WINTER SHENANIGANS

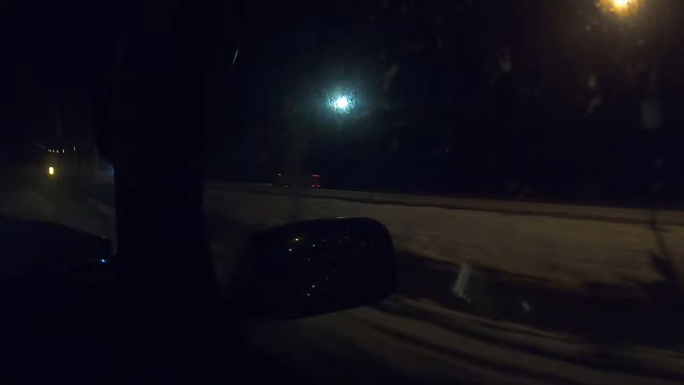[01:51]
to the highway and we're kind of going up into the mountains and it's getting really snowy I mean you can't really see but you'll see once we get there and stuff like that we didn't think it would get this icy
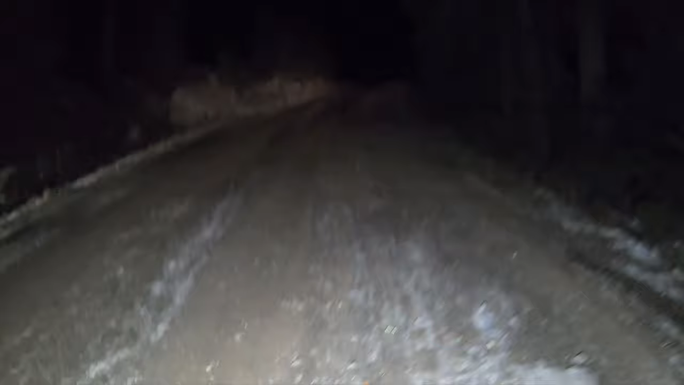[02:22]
I'm going to go up the hill and
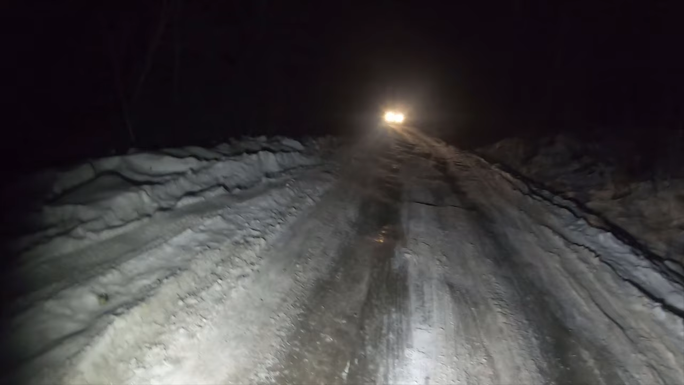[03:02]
cause it's so slippery so turn around oh shit